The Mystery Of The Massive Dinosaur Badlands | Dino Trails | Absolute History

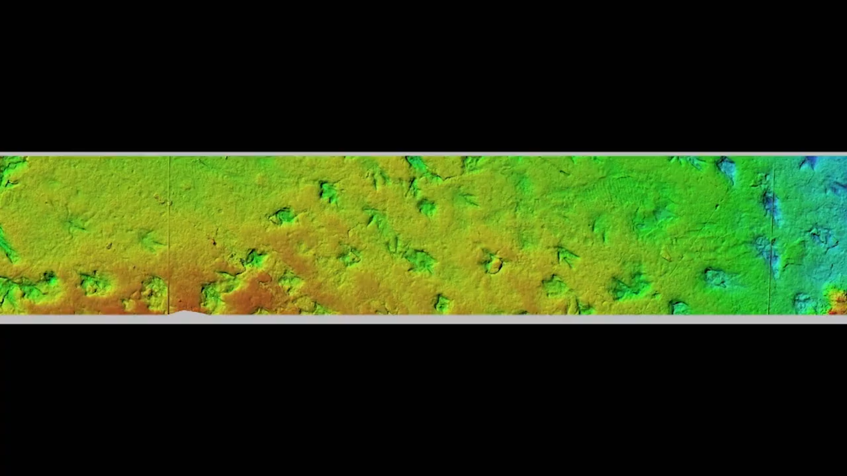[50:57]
And from that, we can look at which animal walked across the surface first.
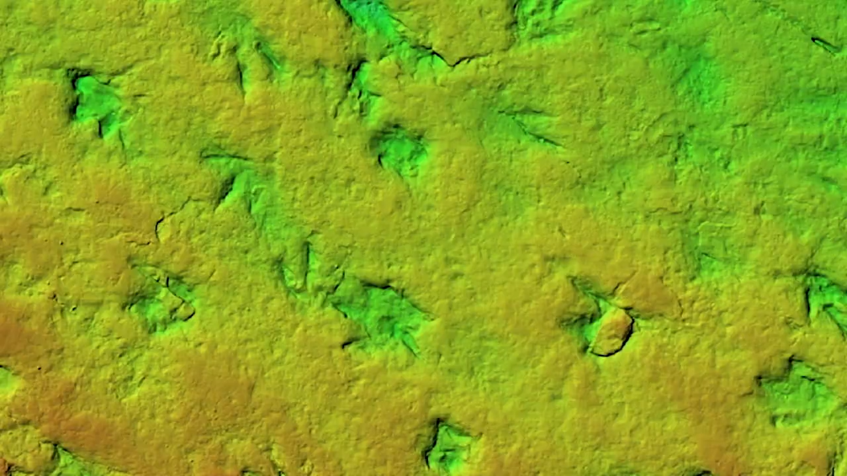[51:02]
We can look at how the footprints are connected into trackways.